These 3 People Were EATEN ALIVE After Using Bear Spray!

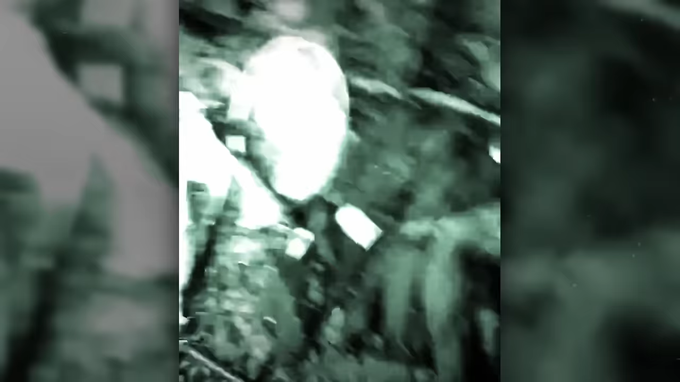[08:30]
They could see signs of a struggle and, tragically, they could see three dead bodies.
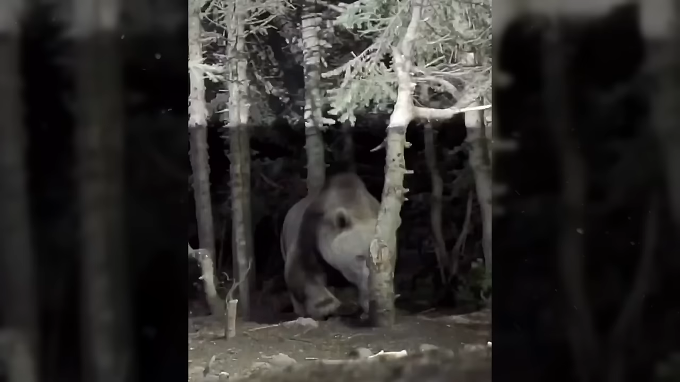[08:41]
The grizzly bear had rampaged through the camp, destroying everyone in it.